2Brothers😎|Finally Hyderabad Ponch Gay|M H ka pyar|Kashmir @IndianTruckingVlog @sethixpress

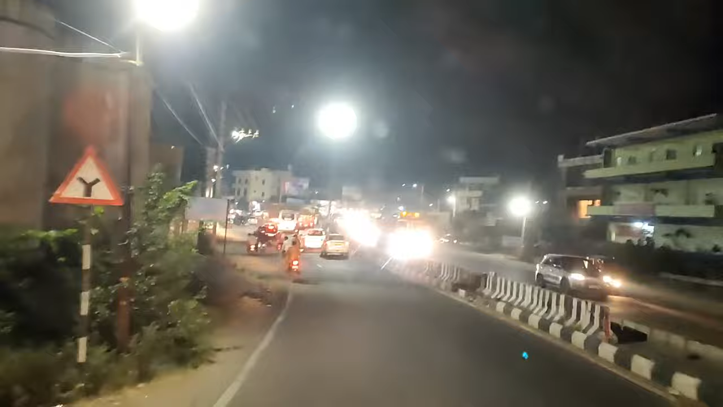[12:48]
अभी आगे रुकेंगे चाय पियेंगे किसी जगह, भूख लगी बहुत ज्यादा। ऐसा रोड है इधर भाई, साइड लगाने के लिए जगह भी नहीं है और होटल
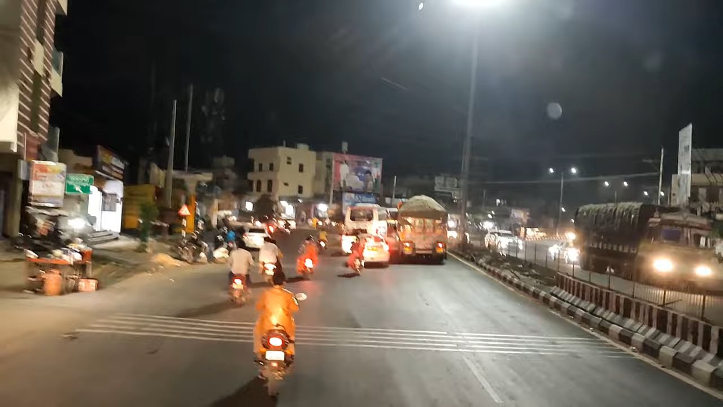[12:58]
है बट गाड़ी अगर हाइड गाड़ी होती है जो वो थोड़ा मुश्किल होता है। तो हमें यहाँ से मुड़ना है लेफ्ट वरंगल। हाँ जो जो इधर के होंगे उन्हें पता होगा
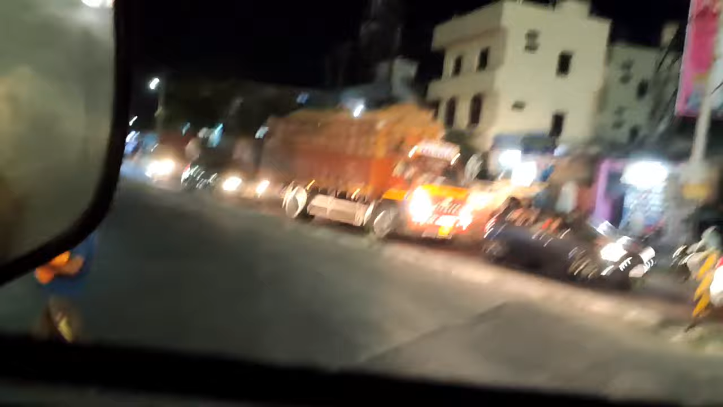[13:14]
वरंगल। आने दे।